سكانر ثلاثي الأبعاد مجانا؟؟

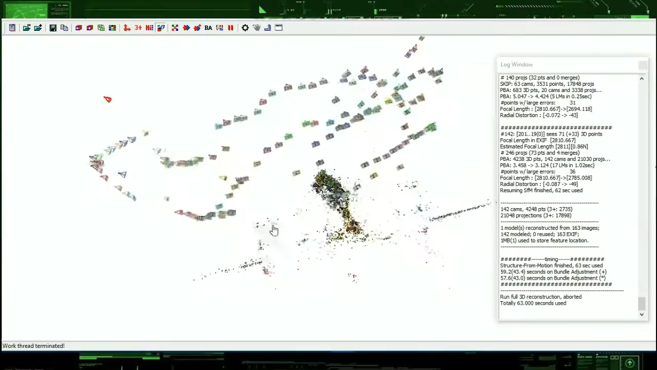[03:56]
بعد ما يخلص نبدأ الحين باللمسة الأخيرة تضغط على SMVS الموجود فوق لهو البرنامج اللي نحنا نزلناه وحطيناه مع الفيديو الاسف ام تسيف النموذج بعسم معينة انا اخترت لينك والحين بيطول هذا البروستس ياخد وقت حسب العدد الصورة حسب الامور هذي
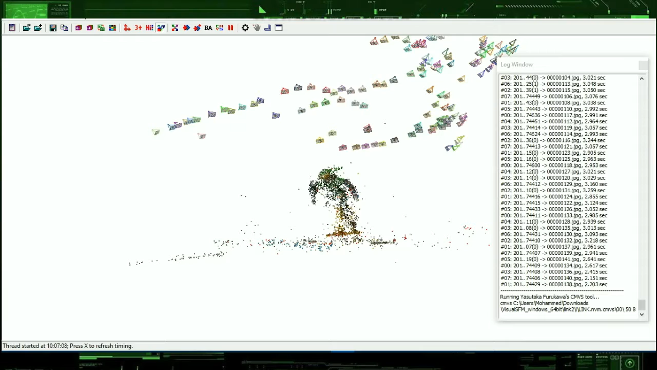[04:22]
اوكي خلصنا الحين خذ معاي تقريبا ربع ساعة اوكي
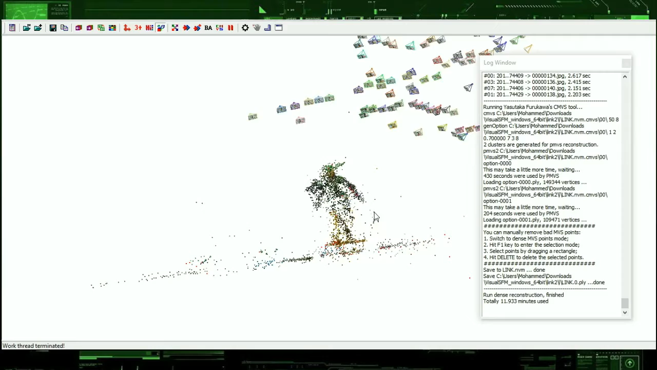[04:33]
لو تلاحظوا معاي الحين هذا هو النموذج اللي سوينا له سكان